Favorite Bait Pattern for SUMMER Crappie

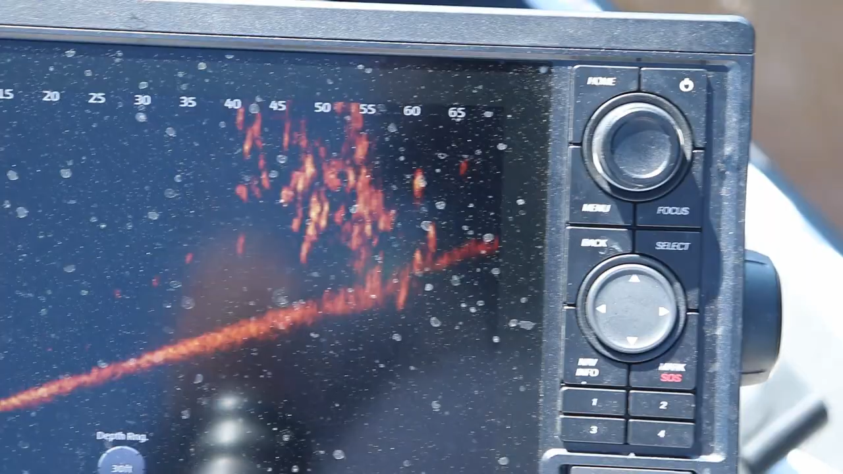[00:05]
okay that ladies and gentlemen is what you want to see on your live scope holy smokes
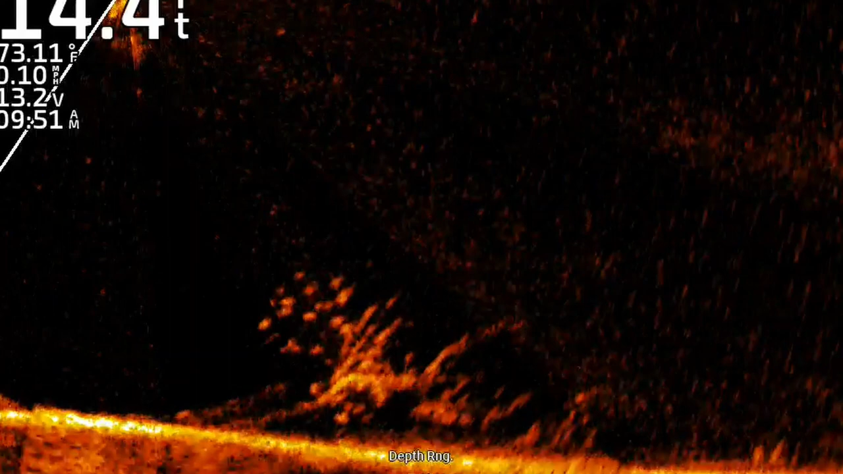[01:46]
I showed a few clips how to use side imaging I've done a few videos
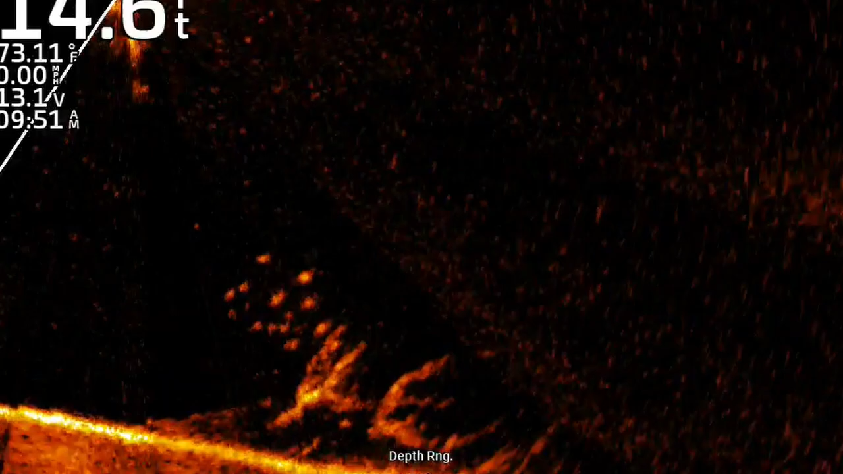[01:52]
how to use side
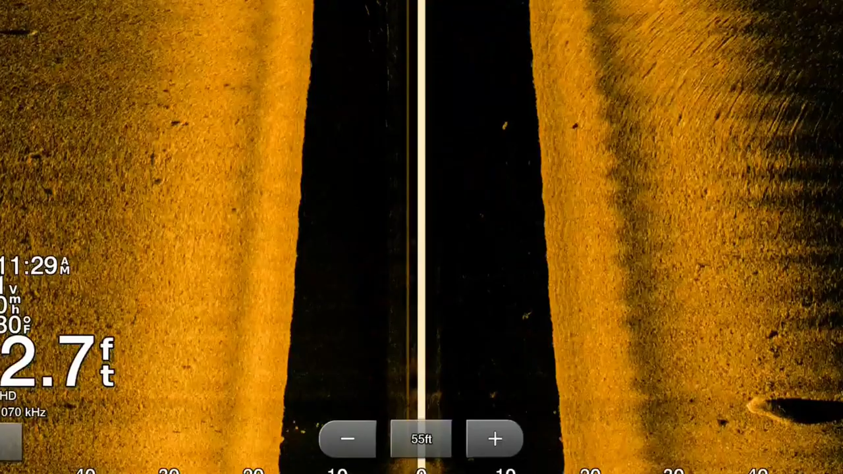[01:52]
imaging but today I just went over side imaging I kind of already had this tree marked but if you didn't you just troll the shoreline idle the shoreline and you can see
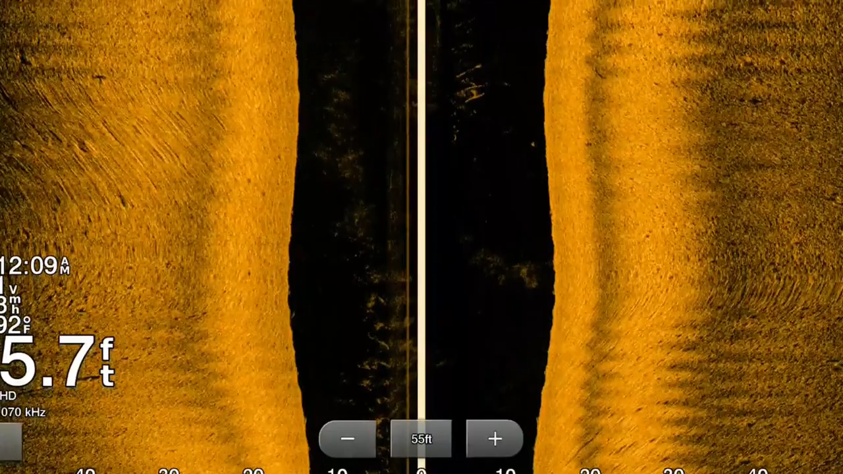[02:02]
there were some fish on it with side imaging
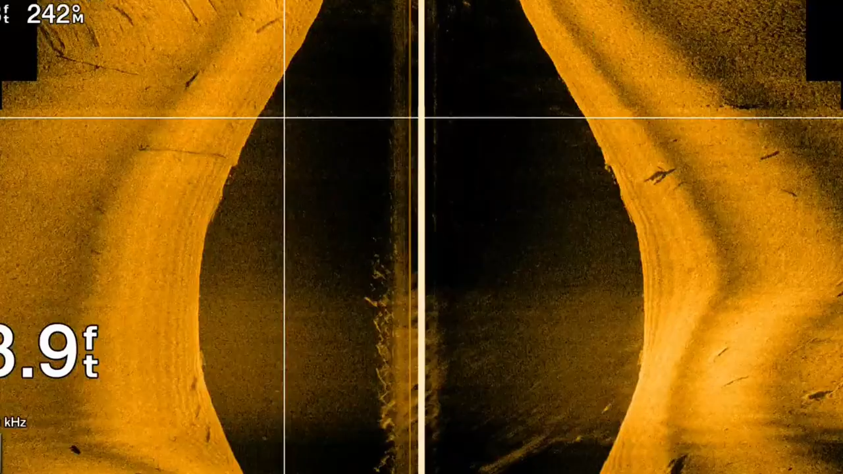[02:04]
not a ton but I mean live scope
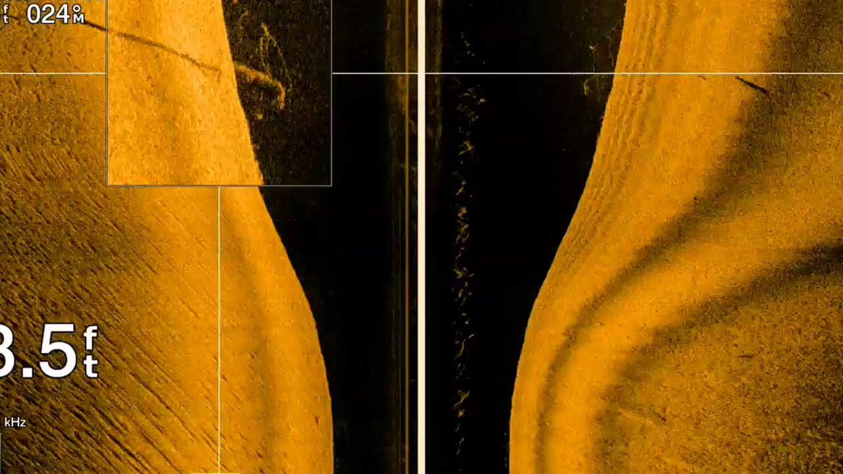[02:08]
you can definitely see them but what you do in in summertime when you do find something like this you idle back over
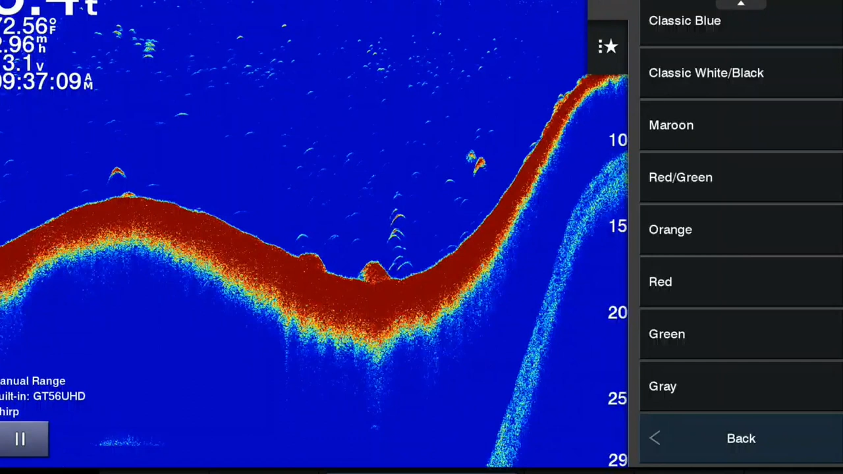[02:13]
it with either down imaging or 2d sonar if you don't have forward-facing sonar and
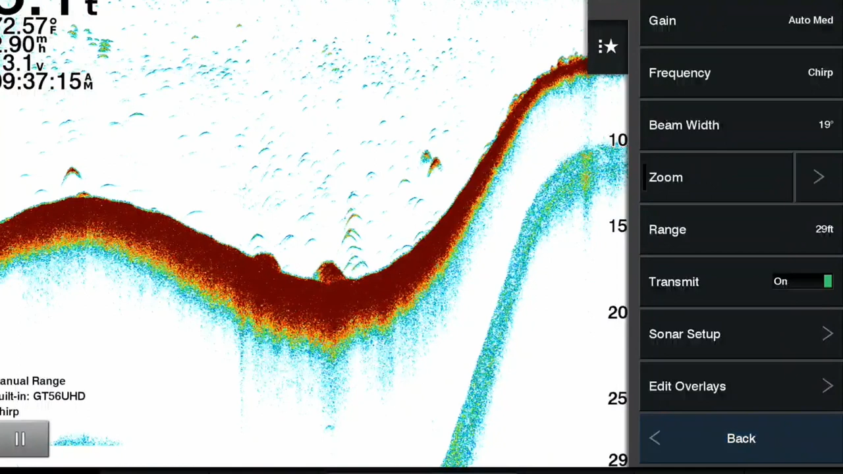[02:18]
then once you get right over the top of it with the transducer you throw your buoy marker out
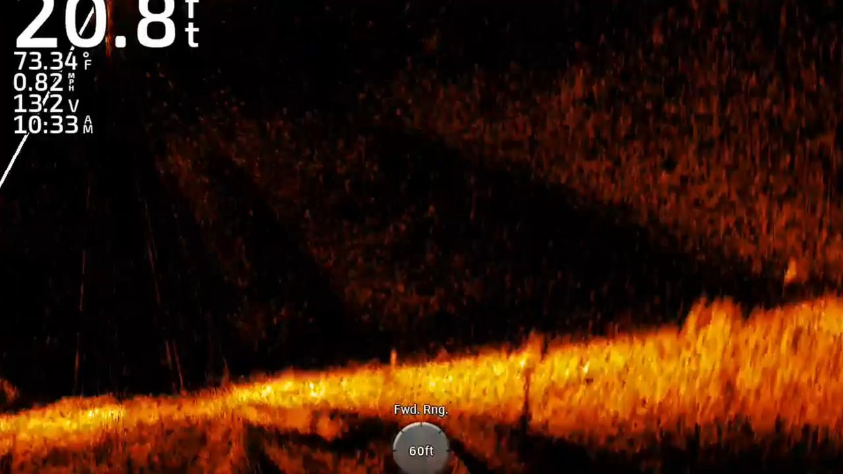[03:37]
On screen: depth 20.8 ft, water 73.34°F, speed 0.82 mph
timber or
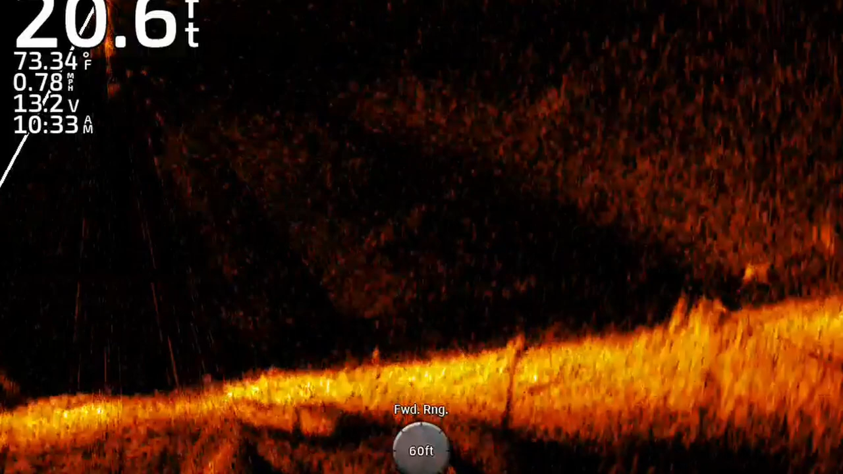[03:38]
On screen: depth 20.6 ft, water 73.34°F, speed 0.78 mph
brush or something that got swept up in a little back eddy during the spring floods usually less than 15 foot you can find some pretty decent fish I don't know these fish don't look that big we got to
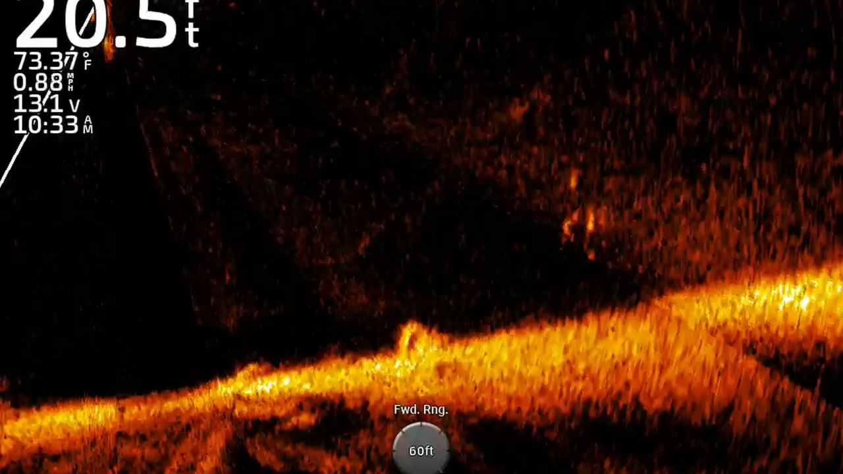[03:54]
On screen: depth 20.5 ft, speed 0.88 mph
catch them first to find out there's one soft bites no they are not that big